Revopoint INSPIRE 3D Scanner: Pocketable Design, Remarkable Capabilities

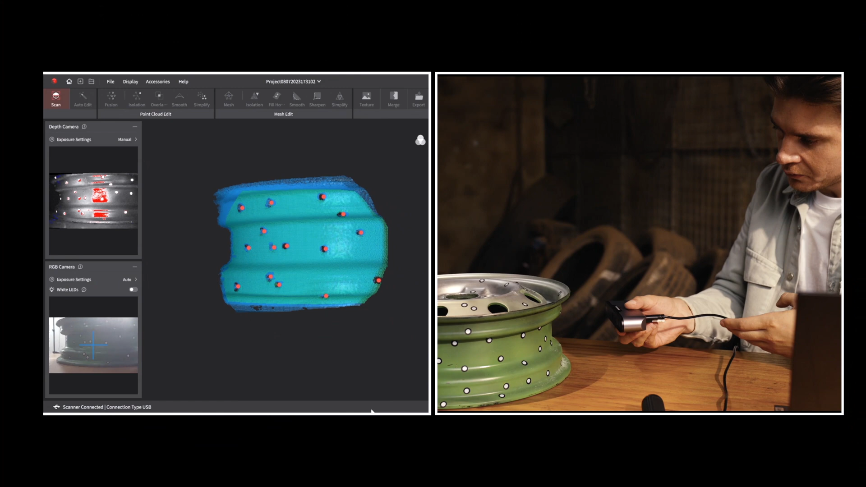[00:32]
whether doing a handheld or turntable scan.
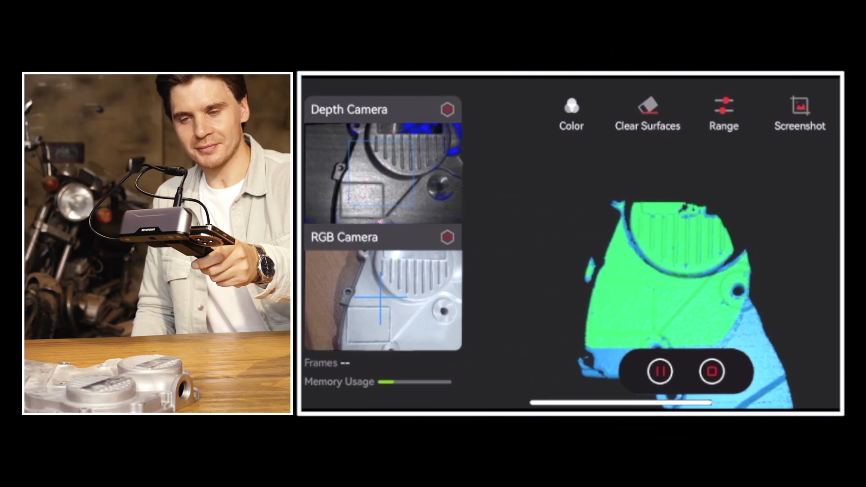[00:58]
Inspire's class 1 infrared light projector and dual depth cameras.